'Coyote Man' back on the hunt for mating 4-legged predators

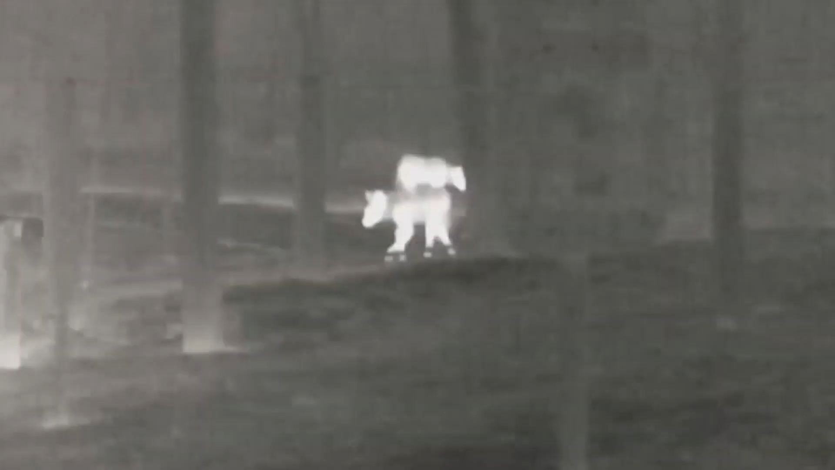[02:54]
It can spot a coyote up to a mile away.